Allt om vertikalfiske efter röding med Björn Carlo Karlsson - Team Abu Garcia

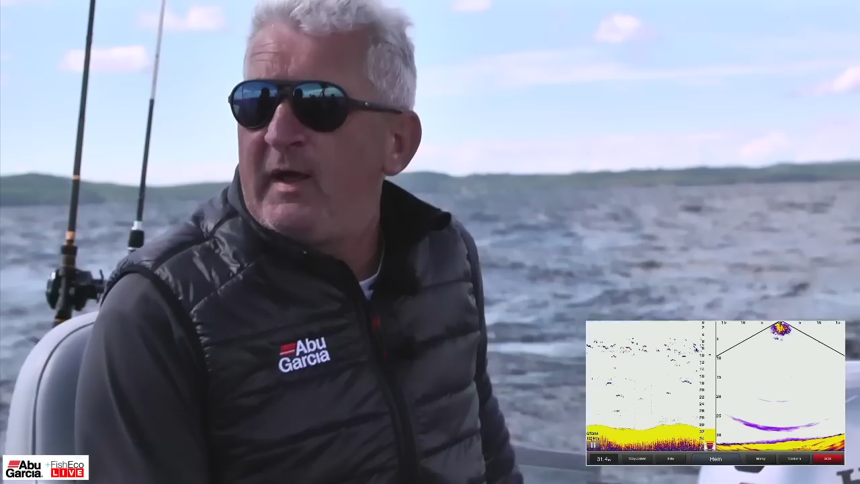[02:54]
Ut med hela Norges kust egentligen. Och du, på alla de här storfiskarenorna. Pionjär i Norge får man nog säga, va? Du berättade en hemsk historia, du får dra den sen. Den är kanske preskriberad, men vi får väl... Titta, en röding. Ja, titta, där har vi en. Kolla. Där har vi några stycken. Där har vi faktiskt några stycken. Är det värt att stanna där kanske? Det är det nog. Vi parkerar här. Vi parkerar här, men hur började fiskeintresset?
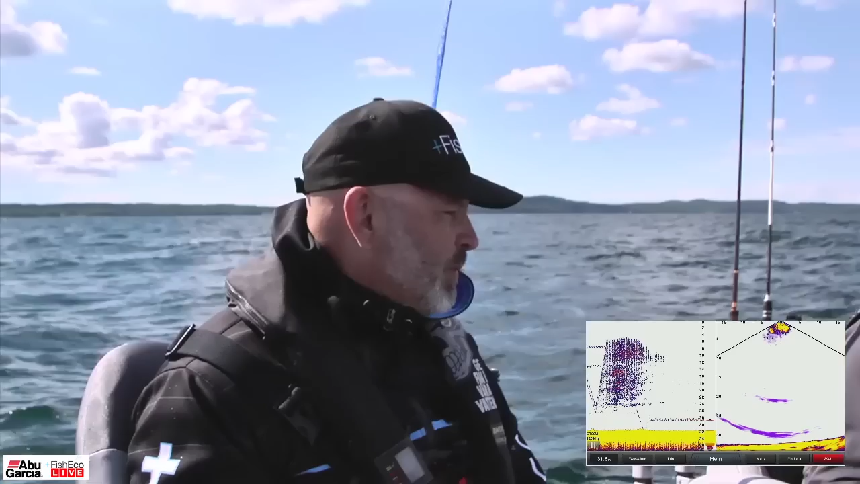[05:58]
Men först måste vi hitta lite röding. Ja. Vi kör... Vi tuffar vidare. Vi kör helt enkelt mot det stället vi lämnade förut. Det var mycket fisk där, men vi trodde i vår enfald att vi skulle hitta ännu mer fisk. Tänk, mycket vill ha mer. Det var dumt, eller hur? Här är jättebra. Vi byter. Precis som... Helt galet. Ja. Ja. Och där körde vi över en fisk bara. Där körde vi över en, ja.
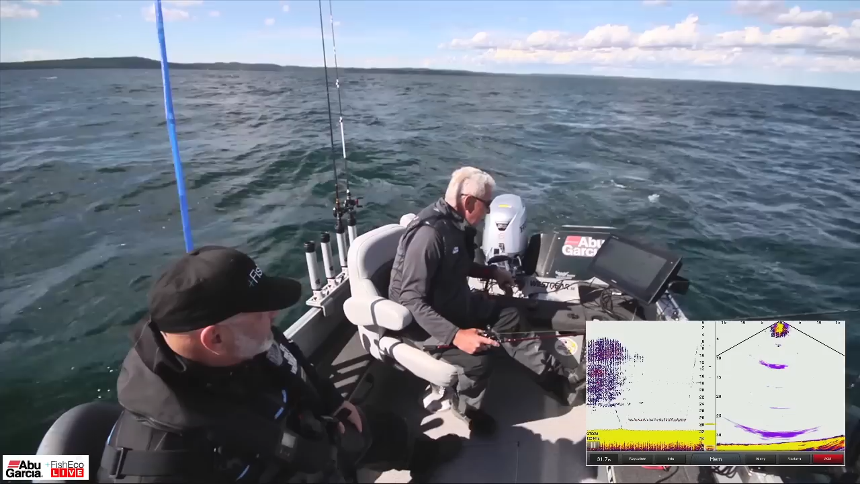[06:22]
Ja. Det är oftast inte så himla bra att släppa ner på en röding. För det är jämförelse med abborren som du drog förut. Den är klockren alltså. Ja. De är så lika abborret i sättet.
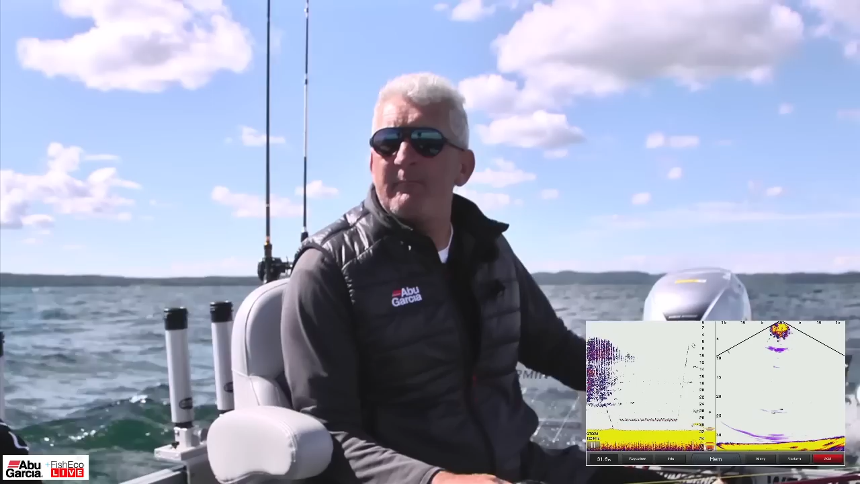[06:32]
På det här med att de tar totalt tjurvägra och nappar. Du kan fiska en hel dag på hur mycket röding som är. Så de tar inte på någonting. Ingenting. Nej. Och det vill ju oftast till fler fisk för att trigga varandra. Precis som abborren. Precis som här. Jag har tänkt på det flera gånger. Att... Ja. Jag släpper oftast aldrig på en fisk överhuvudtaget. Nej. Då ska det vara väldigt klent med ekon på en dag när jag släppa på det. Alltså. Ja. Nu här sitter jag och ser 2-3 ekon i alla fall där de kan trigga varandra.
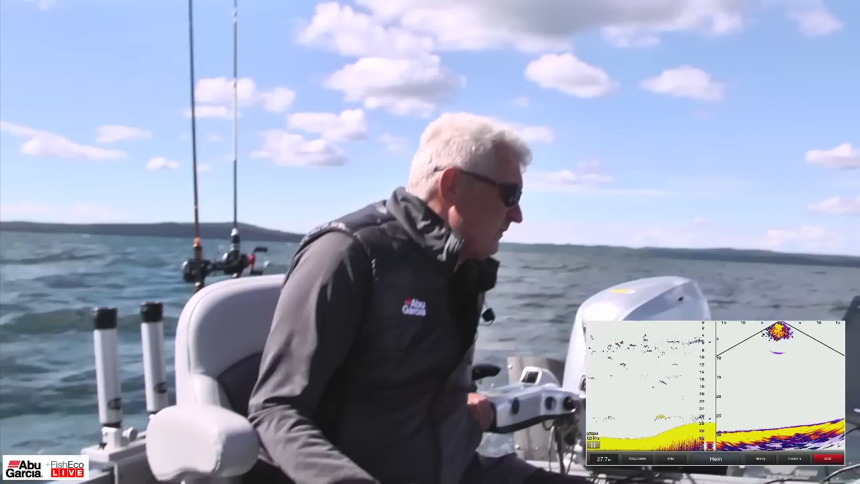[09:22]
Så du måste vara med och reagera hela tiden på att titta på ekolodet och se vad rödingen gör och reagera därefter. Ja. Så det är egentligen A och O alltså. Vi har inte sett så mycket betesfisk idag eller? Nej, det har vi inte gjort faktiskt. Det har varit mer betesfisk här tidigare i veckan faktiskt och då har de gått här inne på kanten. Då, men nu har vindarna vänt och från ostliga vindar till... Till det här, va? Nu blåser det ifrån kanten istället för mot kanten, så det är heller inte bra. Men det har varit massor med fisk här under dagen. Massor. Oh ja. Det gäller bara att köra på dem igen. Vilka sköna dyningar. Härligt! Det är friskt!
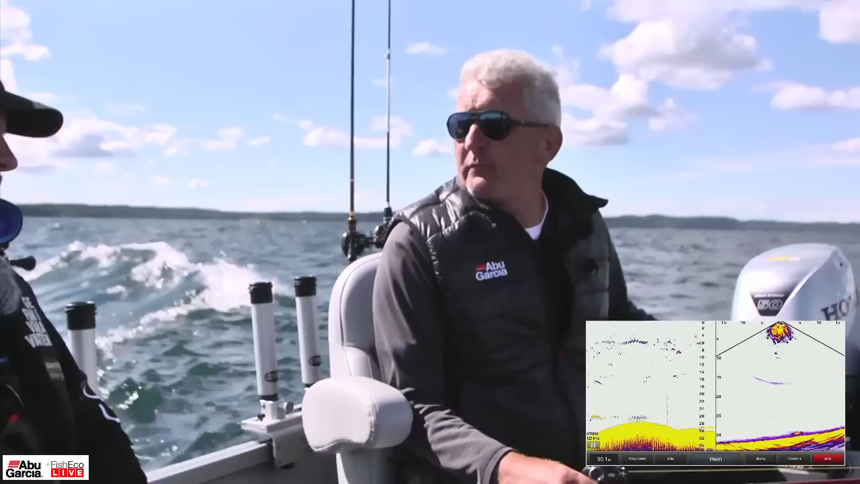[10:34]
Utan det här hade, det här rödingfisket hade pågått i flera år uppe i norra Vättern innan jag liksom anammade hela då. Det är så? Ja, det är det. Det hade verkligen... Och det var uppe i norra Vättern utanför Hammar och där uppe som det här började egentligen. Nu kommer en röding, i alla fall en. Eller är det flera där? Nej, det var nog bara en där. Tyvärr. Alltså det finns ju en rätt kul historia hur det här börjar. Ja. Åh gud, vad heter han killen nu då som börjar med? Nu kommer jag inte ihåg hans namn riktigt. Men det börjar i alla fall med en kille som trollar mycket. Mycket röding och lax och sånt i Vättern.
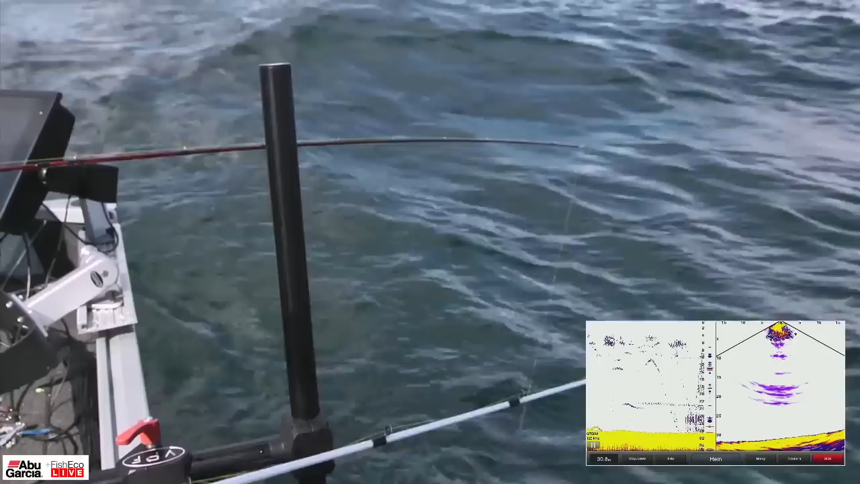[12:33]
Det är lite så att de gärna faller undan här nu när vi hittar en så släpper vi ner och sen så glider så försvinner den undan fisken, då. Ja. Ja, vi såg ju någon eller några fiskar där. Hade det varit... Ja, jag men det finns 10 rödingar runt här nu inom 100 meter här. Så ja. Har alla sett vad vi håller på med. Ja. De har en syn som är något makalöst. De har alltså. Järnkoll, ja.
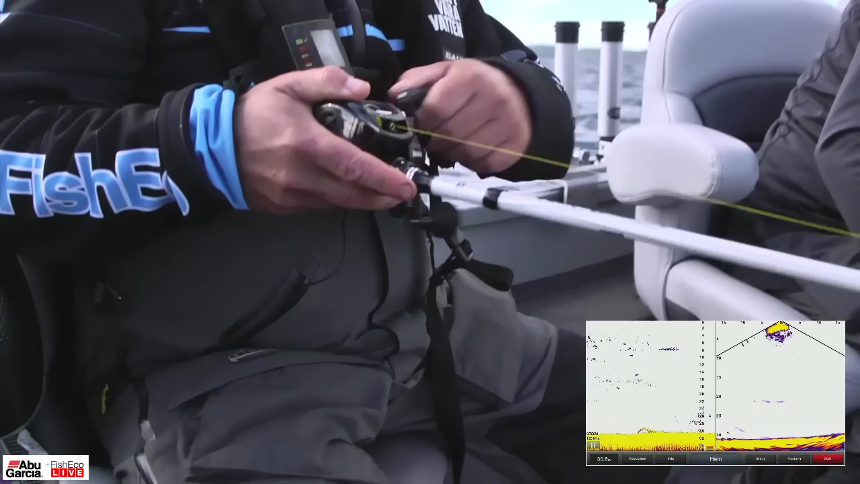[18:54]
Det går inte att veva ifrån en röding. Nej, det går inte. Han är med. Han är med där klev han av. Han klev av på 8 meter där. Ja, det såg man väldigt tydligt på Panoptixen. Det är ju för häftigt det där alltså. Det ska inte bara handla om ekonom det här, men det är lätt att det blir det i och med att det är så... Ja. Vi fick ju lite koll på den där, så nu får vi hoppas att just det här som vi händer nu, att det lockar in några till här.
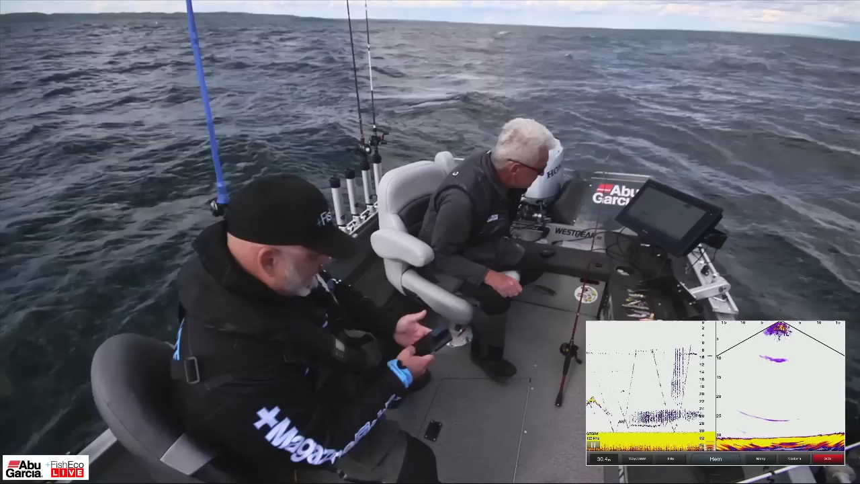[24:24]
Jan-Åke Rönnblom säger att ekolodet ser ut som en mindre tv. Du får berätta vad det är du har för någonting. Så det här är en Garmin GPS-mapp. 7416 heter det här. Så det är en 16-tummare. Oj, där kom det fint. Så det är klart att den är en saftig pjäs. 16-tummare, jag tror. Vår första tv var så 18. Ja, alltså det är ju väldigt lyxigt. Det är klart. Åh, oh, men herregud. Det är det. Du är semiprofessionell. Det här är ju... Jag förstår.